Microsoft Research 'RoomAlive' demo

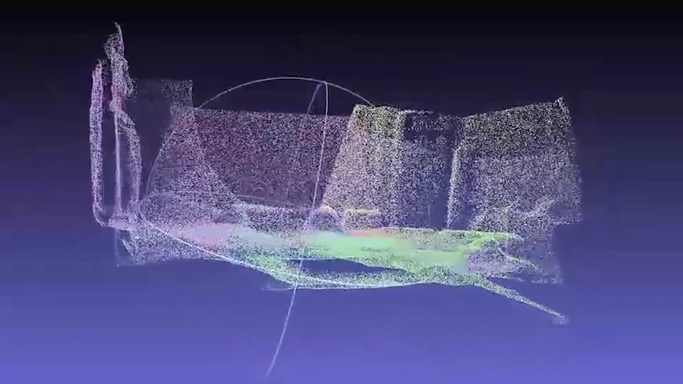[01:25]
In addition to the 3D model, our system automatically extracts the surfaces in the room,